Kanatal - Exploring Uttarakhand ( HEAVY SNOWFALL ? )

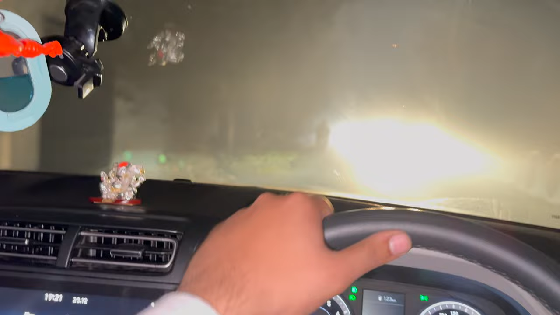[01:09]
तीन गाड़ियाँ और है, काफ़ी ला जा रहा है पूरा घूमने, और ये नहीं पता कभी कहाँ जा रहे हैं।
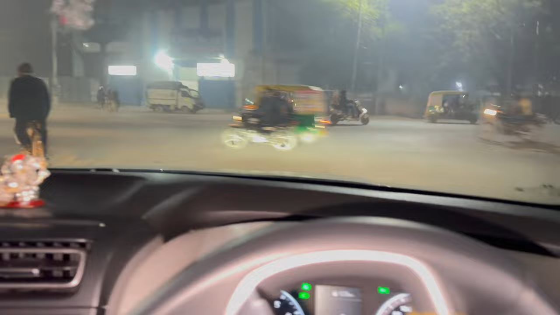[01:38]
हाँ जी गाइस रुक गए पेट्रोल पंप पे और अब कराते हैं टैंक फुल इसका, देखो कितने में होता है।
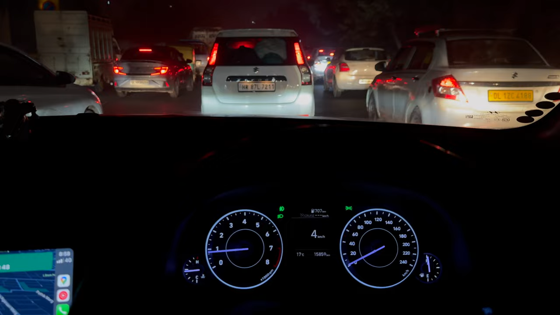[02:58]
पहुंच गया उन्हें दिल्ली, और ये आगे एक गाड़ी और एक गाड़ी है पीछे,
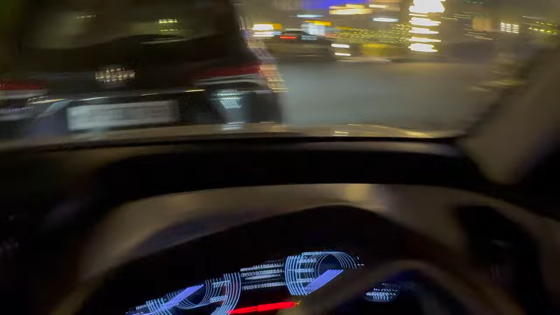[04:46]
तो गाइस ले लिया अपना फर्स्ट ब्रेक, यहाँ पे रेस्ट रूम है ये पीछे, और यहाँ पे मैकडी वगैरह है,
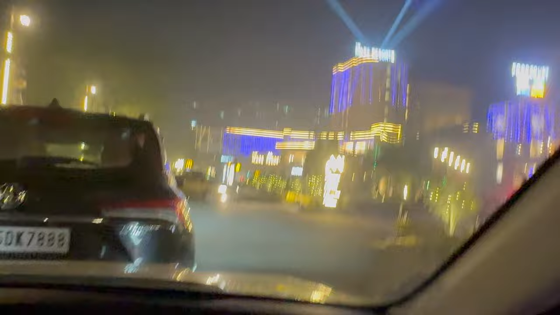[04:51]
टाइम बचाएंगे थोड़ा सा ड्राइव थ्रू से लेके के सी एच चलेंगे। चलो तो भाई ले लिया अपना सेकंड ब्रेक,
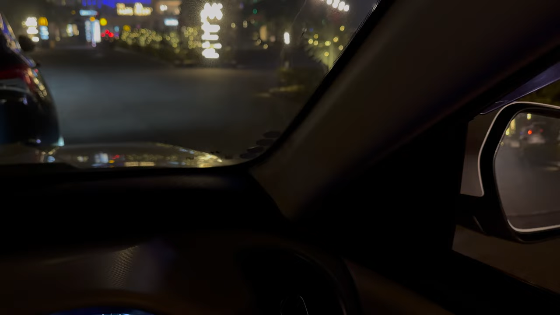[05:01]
सेकंड ब्रेक नहीं मतलब फर्स्ट ब्रेक है, वहाँ पे रुके नहीं है मैकडी से पहले।